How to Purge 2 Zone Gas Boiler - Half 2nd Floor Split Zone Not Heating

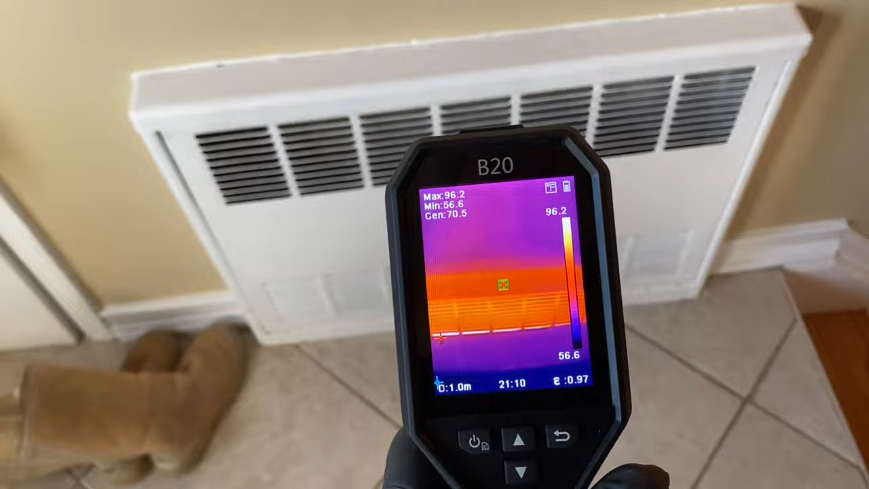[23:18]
That's very nice. Now, I'll leave the shoes off. It's good.